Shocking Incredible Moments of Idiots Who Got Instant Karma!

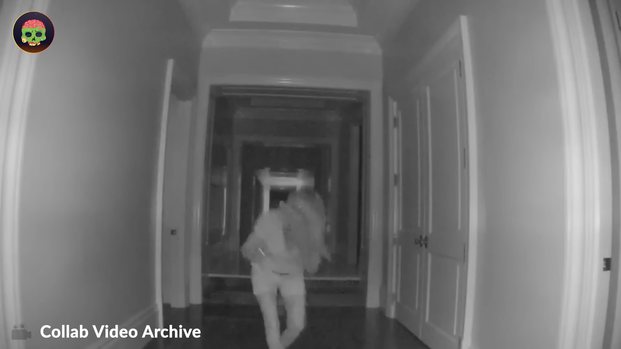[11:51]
Sometimes saving electricity is not necessarily good. Walkways still need to be lit.